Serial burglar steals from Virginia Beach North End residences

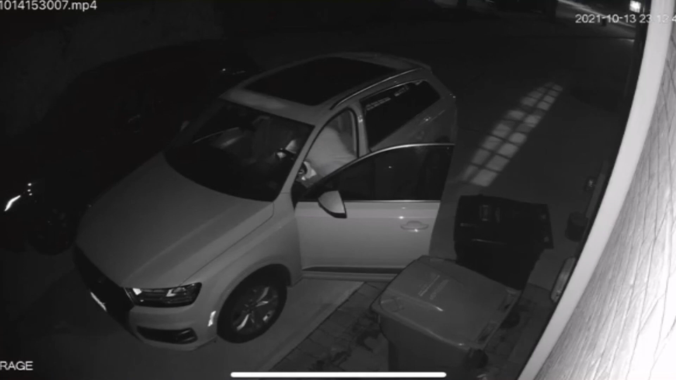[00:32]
This surveillance video shows a man who Virginia Beach police say is a serial burglar who has struck many times. He's going through Heather Williams' belongings in her car located in the Eagle's Nest community.
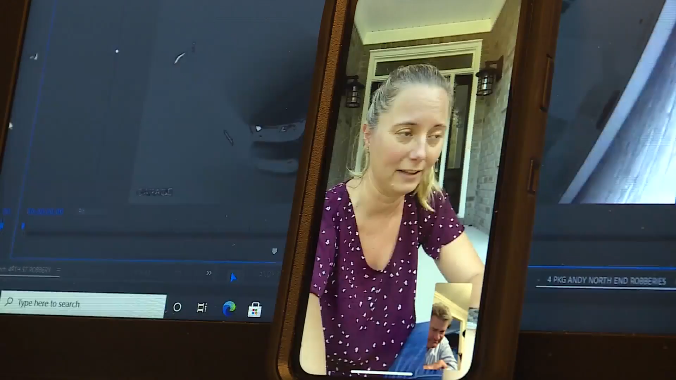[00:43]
He looks at my hard drive, he unzips it out of the case, he looks at some Starbucks gift cards,
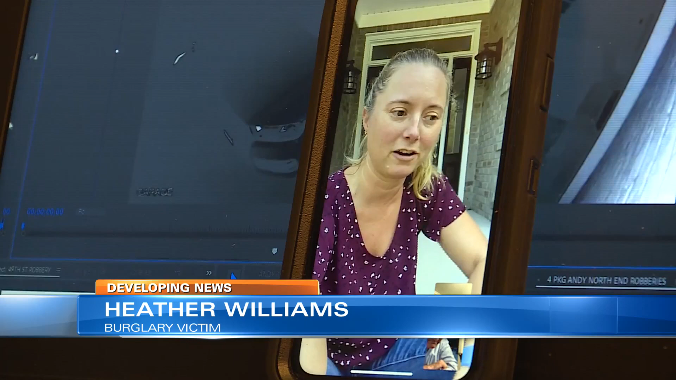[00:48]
he looks at whatever's in there, my planner, call passes, and then he throws the bag back.
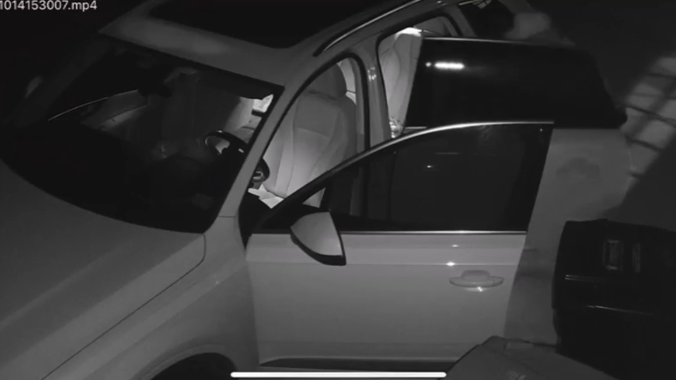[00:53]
Done with the car, the suspect enters the home through an unlocked garage door, but not before looking right into the security camera. He's in our house when we are upstairs asleep with one of our children.